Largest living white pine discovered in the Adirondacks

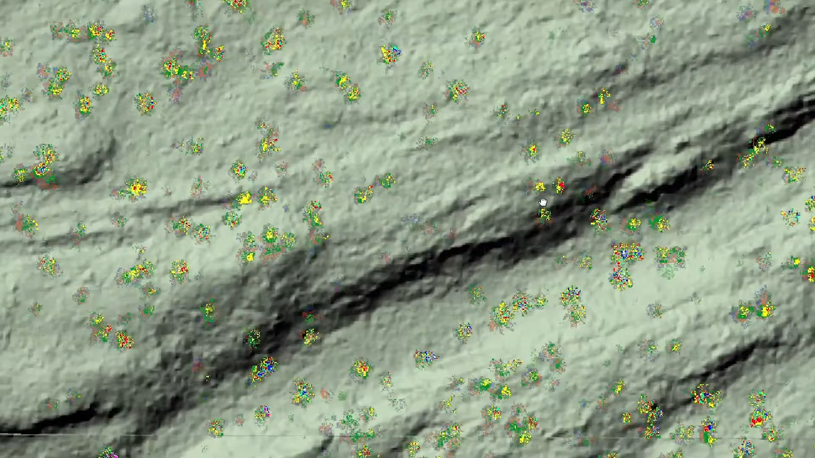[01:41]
I downloaded the LIDAR data from New York State and processed that to make a map of the canopy.